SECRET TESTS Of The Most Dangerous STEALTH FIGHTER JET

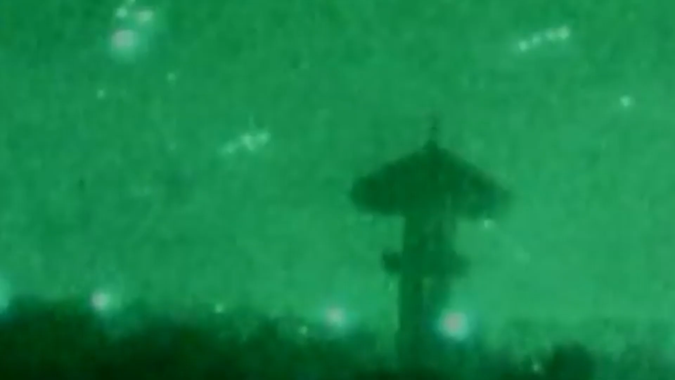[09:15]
opened fire indiscriminately into the night sky in an attempt to hit their invisible enemies,